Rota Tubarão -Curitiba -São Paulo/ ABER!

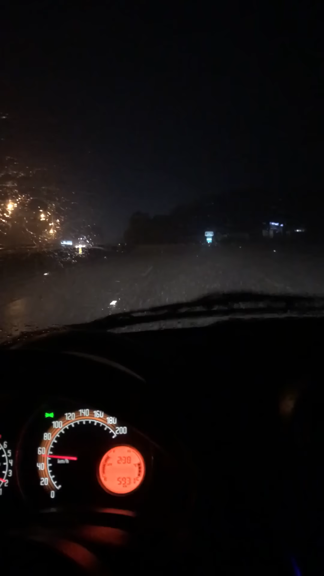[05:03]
Como é que você sabe que é Joinville? É uma chuva, né? Tem chuva torrencial que tu não vê um palmo na tua frente, é Joinville. Agora são 20 para as 2 da manhã. Estamos devagarzinho aqui na manhã do gato. Estou bastante cansado, com muito sono, né? Devido a ontem a viagem à laje, não consegui dormir.
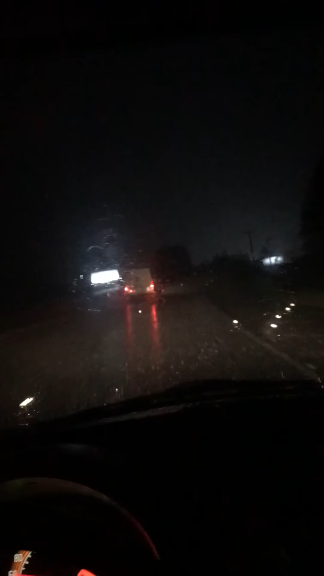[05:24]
Mas enquanto eu não fizer a entrega, não durmo. E aí na volta, com a entrega feita, eu vejo o que eu faço. O mais provável é que eu ancore no posto mesmo e tire uma soneca aí de 1, 2 horas, né? Só para restabelecer aí o sono. E depois volte para Tubarão, tá certo, pessoal? Daqui a pouco a gente fala mais então. Valeu, tudo de bom.
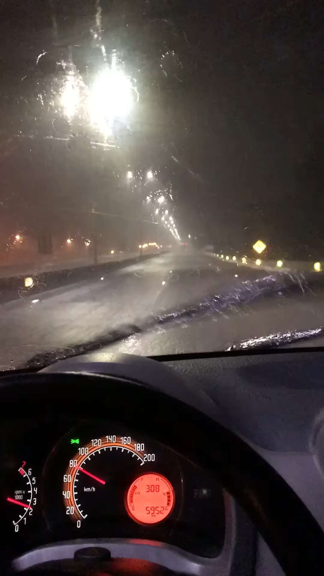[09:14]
É, e a chuvinha aperta, hein? No vídeo tá melhor do que aqui na real. Na real tá bem mais... mais complicado dirigir.
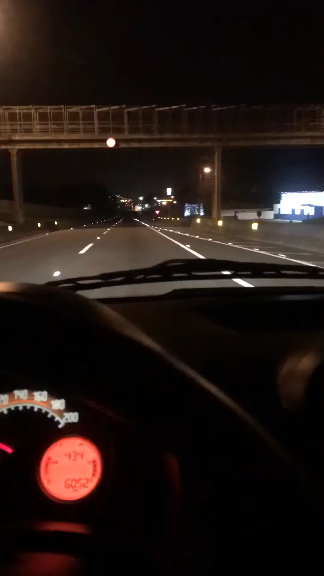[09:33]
E aí, turma, estamos chegando aqui na área metropolitana aqui de São José dos Pinhais, né, na Grande Curitiba. Devo estar aí a uns 10 minutos aí do local da transferência do material.